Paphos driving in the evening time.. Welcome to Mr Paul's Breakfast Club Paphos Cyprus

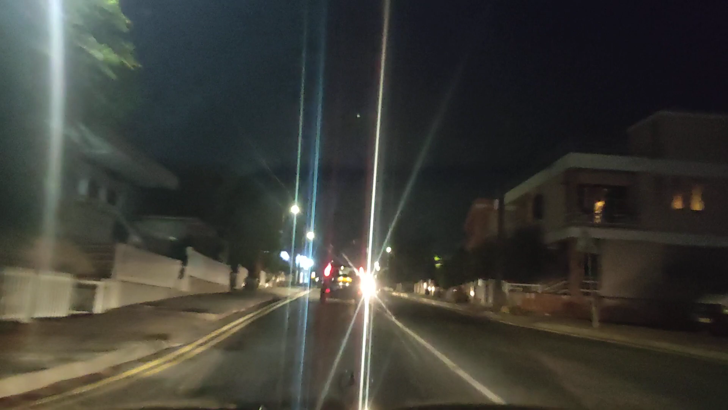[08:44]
of the Alpha Mega Supermarket, the supermarket up by the big Limassol roundabout. Okay? So we're actually now running parallel. On the right-hand side is the dual carriageway road that takes you up from the former Debenhams roundabout up to the Limassol roundabout, and we're parallel to them. We're literally on the left-hand side, mainly residential, but at this roundabout up here, if you were to take a left and go for what?
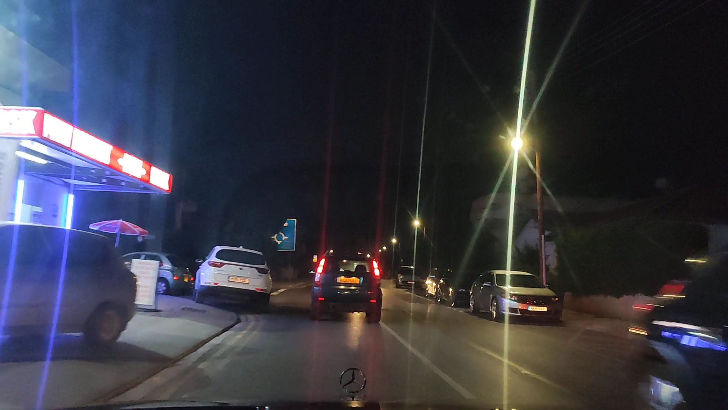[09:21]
you would come to the rear of the Pavos Court. That's where you'd come.
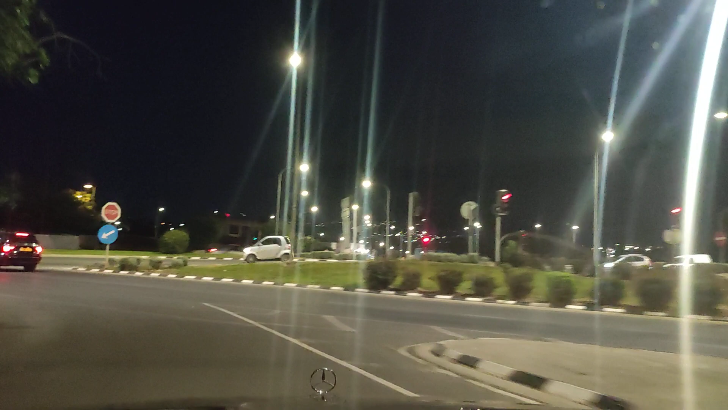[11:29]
That's a load of rubbish. They talk porky pies all over the world. Average salary in and around Papos is about 1200 euros. Average electricity bill is around about 200 euros for two months. Yes, so about 100 euros a month for an average electricity bill.
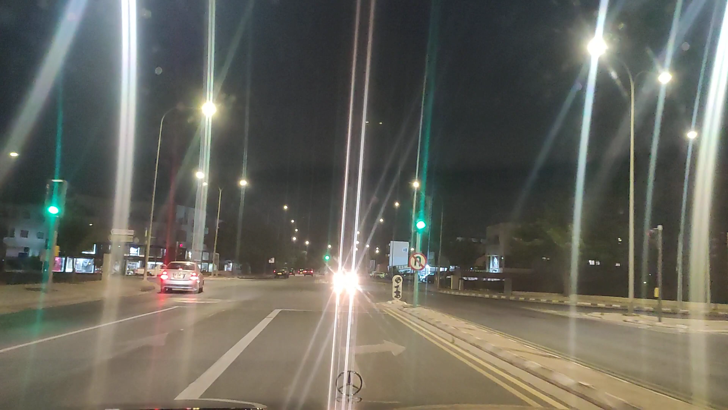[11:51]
Now, I understand if you live like a little mouse and you don't have internet and all those kind of things, you can probably have an electricity bill of only about 80 euros for two months. But most people, they have a bigger bill. My bill's about 300. Oh my goodness. What is going on in our house? I'm convinced that that Mr. Chris, the man with the sponges, he's actually plugged into my electricity. I'm going to have a word with in somewhere. Anyway, we bypassed the limousine roundabout. That's it there on the right-hand side.
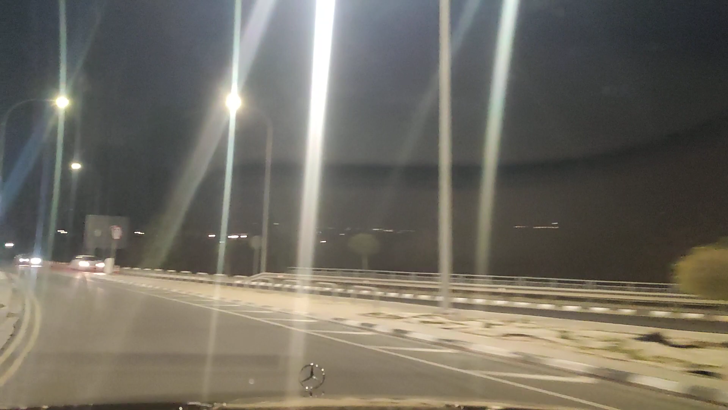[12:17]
That's a car dealer called, I don't know, Giros or something like that. Sounds like it porky about to me. But anyway, he's a nice enough chap. He's all the way from Greece. And I've had a chat with him once or twice. Don't get on very well because, well, we don't live on the same planets. But never mind, he's a nice enough chap. He just can't do any business with it. Let's keep going. We're in Lower Cognier. That's where we are. And we're working our way up. If we keep going, we're going to come to Marathonda.
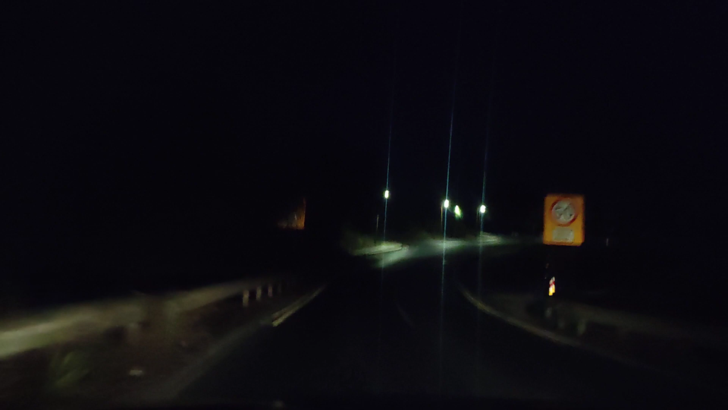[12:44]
We're going to come to Armour. And if we keep on going, we go to where the gods live. And I mean literally, because if you want to buy a house up in Memphis Hills, that's a golf resort, luxury hotel and spa. You've got to have a couple of million or more.